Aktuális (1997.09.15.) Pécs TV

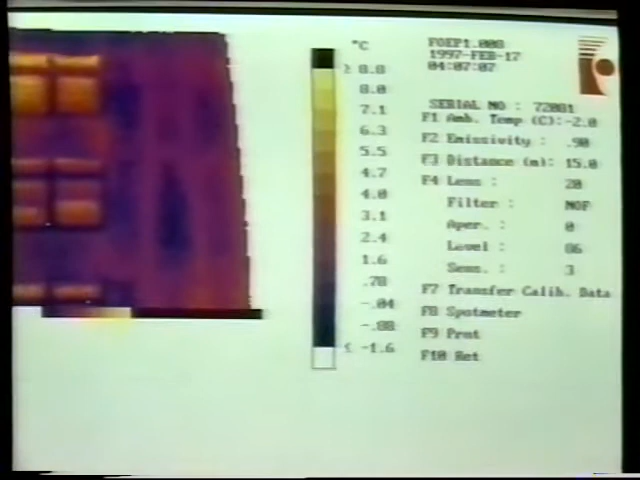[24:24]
Igen, a beállítási paraméterek láthatók, az emisszió, a környezeti hőmérséklet és a tártávolság.